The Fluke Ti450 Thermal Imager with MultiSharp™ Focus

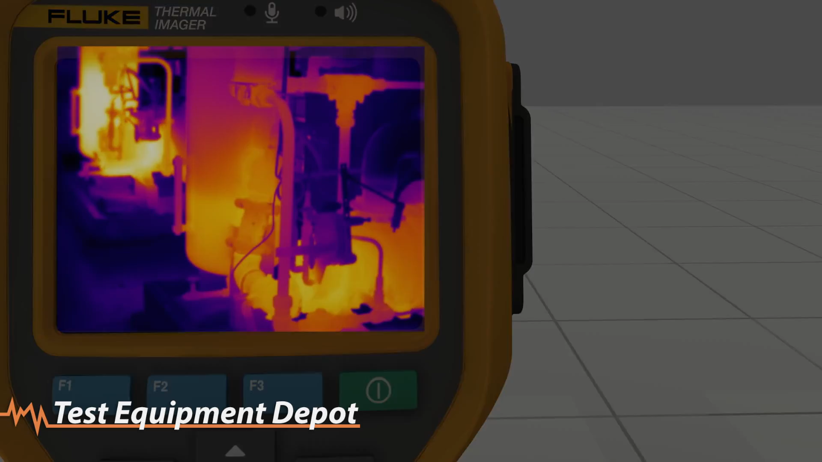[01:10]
You can wirelessly sync images directly from your camera to the Fluke Connect